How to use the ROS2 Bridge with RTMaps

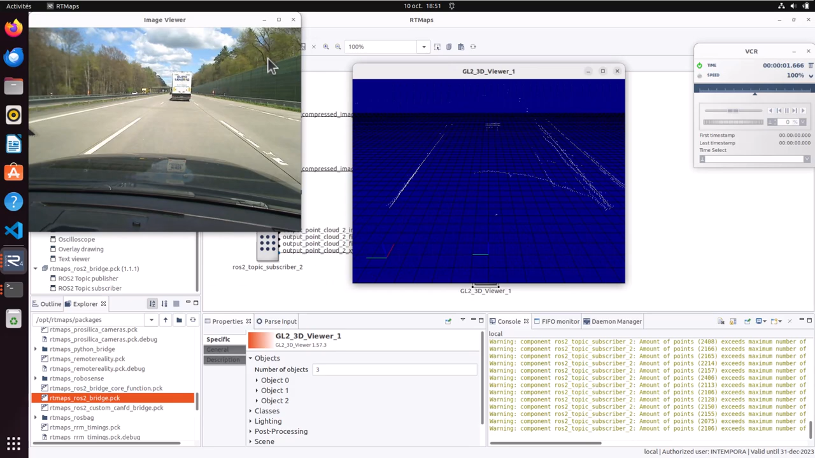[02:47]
Warning messages in the console tell us that the point cloud has a varying size in terms of number of points.
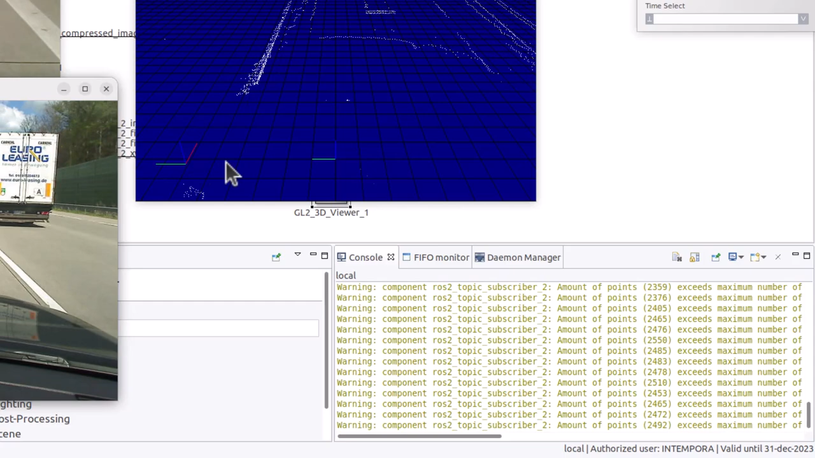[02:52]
Hence, let's adjust the output buffer size on our subscriber.